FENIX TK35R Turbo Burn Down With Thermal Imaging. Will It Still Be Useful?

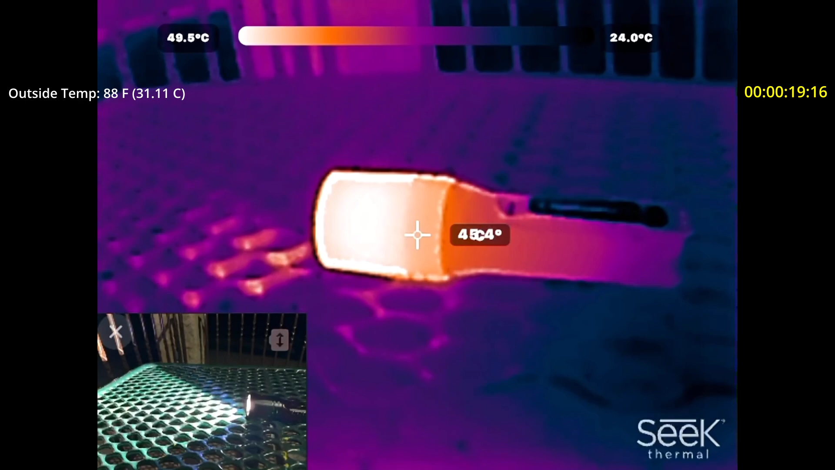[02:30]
On screen: scale top 49.5°C, scale bottom 24.0°C
I'm very interested to see how much heat makes it down here into the grip area. Thank you. Thank you.
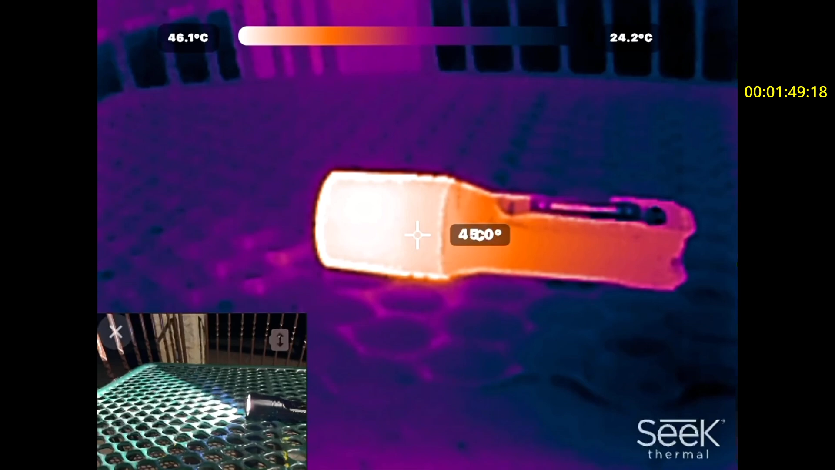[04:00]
On screen: scale top 46.1°C, scale bottom 24.2°C
Well, I may be speaking prematurely, but it seems like it's kind of maxed out. Possibly beginning the turn here. ... ... ... ... ... ... ...